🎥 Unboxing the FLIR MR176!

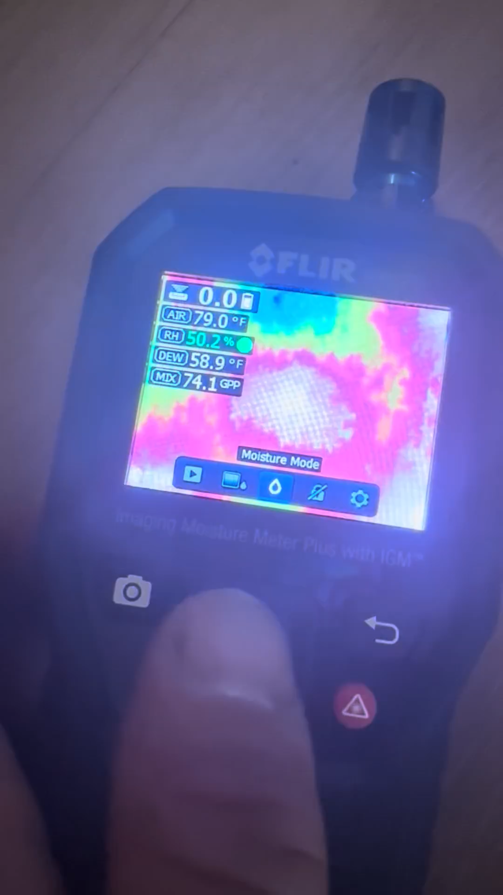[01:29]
there are different modes two different kind of moisture modes this is the non-invasive with